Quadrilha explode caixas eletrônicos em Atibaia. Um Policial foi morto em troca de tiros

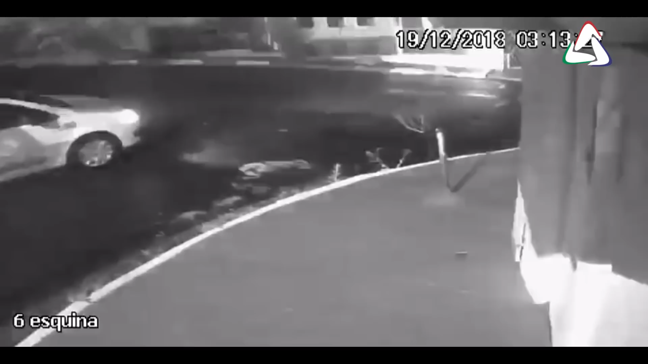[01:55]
E na hora em que a viatura saiu em diligência da ocorrência, houve troca de tiros.